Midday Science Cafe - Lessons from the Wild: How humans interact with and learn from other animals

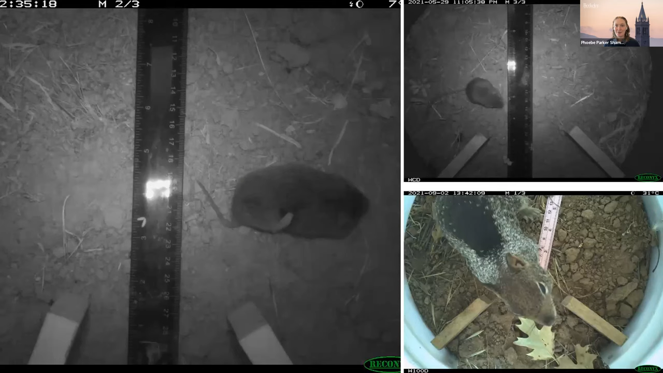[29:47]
So we get photo data for rodents, as well as for reptiles,